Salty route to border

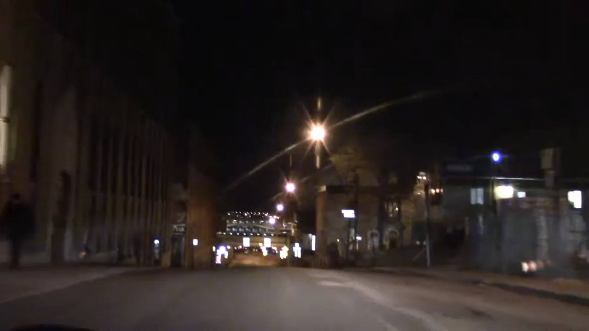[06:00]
Trucks in this thing, no trucks in this thing. Those signs are easy enough to make out.